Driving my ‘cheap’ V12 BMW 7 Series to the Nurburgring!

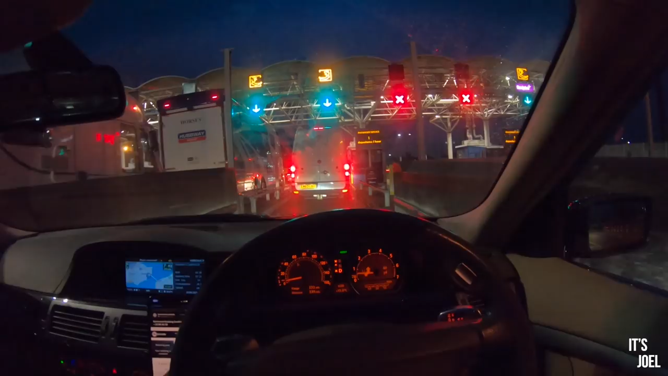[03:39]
Well we've arrived at Folk's in the Eurotunnel entrance here to get to Calais, made good time. We've actually done 91 miles at an average of 24.3 mpg.